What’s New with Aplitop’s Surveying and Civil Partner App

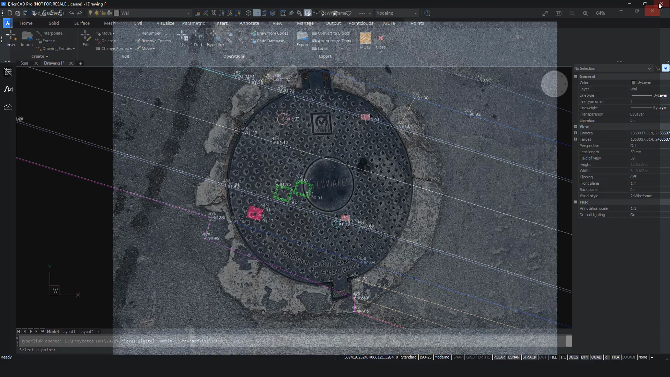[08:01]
Now, we are going to create a surface. As long as we are relevant mode work, using points. We enable the surface ribbon. Click on surface.
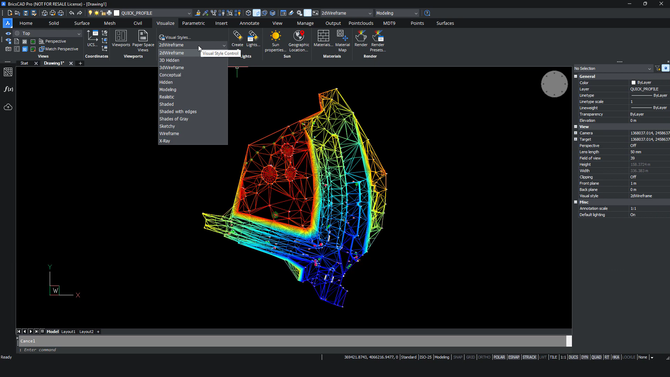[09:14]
See, for instance, we can enable iterations. Let's turn the visual style to realistic, to see the colors, the color scale. And now, we can activate the contours. This is a better flat. The room, so we can select the, the list test. Condition variables between the menu of the doors.
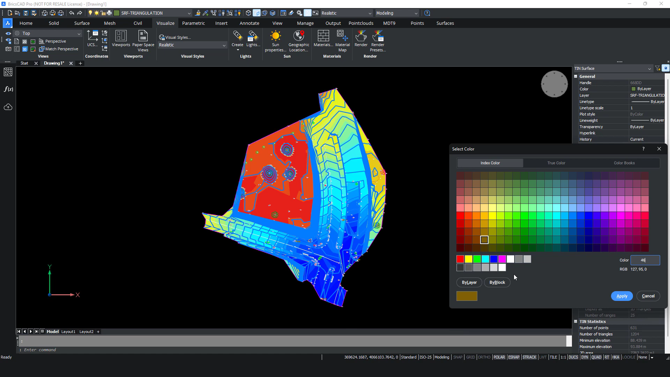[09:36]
And one liter for menu of the doors. You can see here.
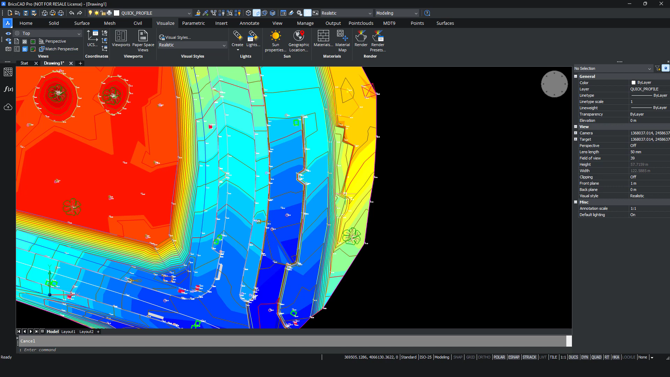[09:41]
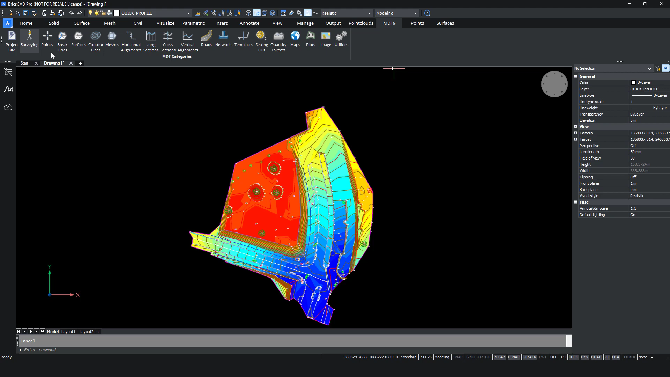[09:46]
And now, we are going to insert an image based on Webmaster Service.
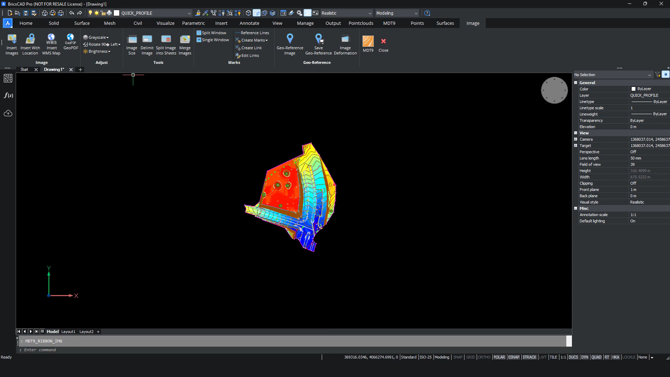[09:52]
We select from the catalog. We select a webmaster service for autoimages.